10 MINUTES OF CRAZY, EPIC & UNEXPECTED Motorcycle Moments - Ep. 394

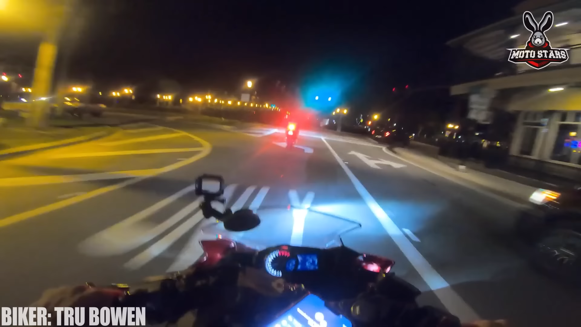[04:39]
This rider had a really hard task to understand the behavior of the driver on the right.
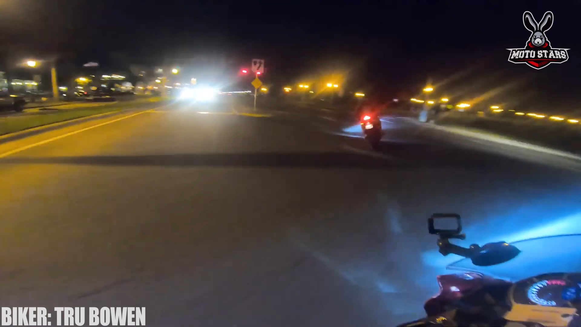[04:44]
Is this guy gonna race us? Whoa! Whoa! What? Bro? Come on!